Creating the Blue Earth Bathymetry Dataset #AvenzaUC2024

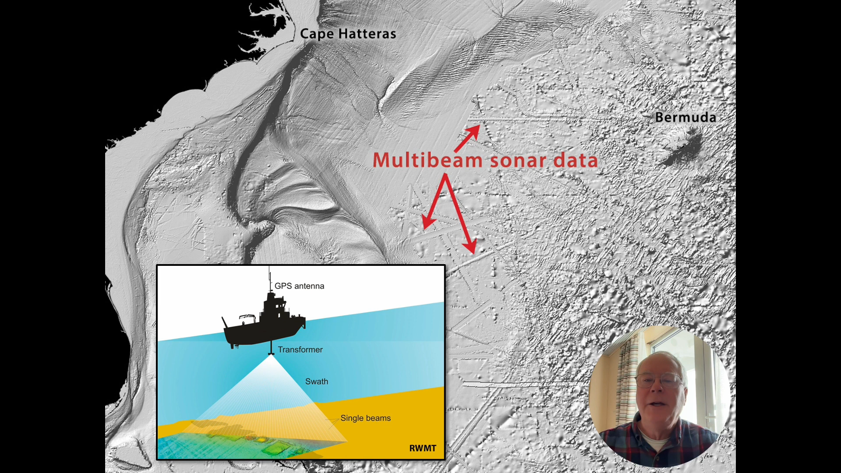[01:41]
Multi-beam sonar is the most detailed and accurate. These data are collected in narrow swaths by ships towing sonar equipment. Data collection is very slow.
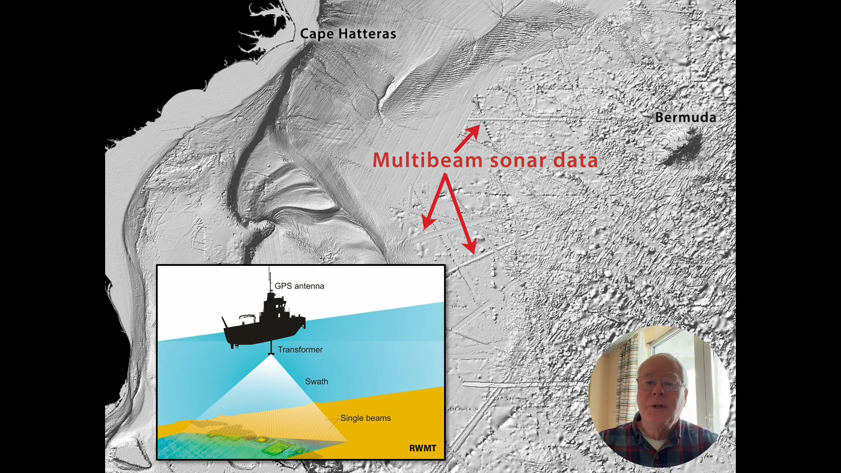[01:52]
Presently, only 25% of the world's ocean floor is now mapped with multi-beam sonar. Most of it is in the Northern Hemisphere, near the United States, Europe, and Japan. The remaining 75% of the world's ocean, mostly in the Southern Hemisphere and remote ocean areas, is mapped only with satellite altimetry. Instruments on satellites can precisely measure the height of the ocean surface, compensating for waves and tides, to coarsely map the ocean bottom at five kilometer resolution.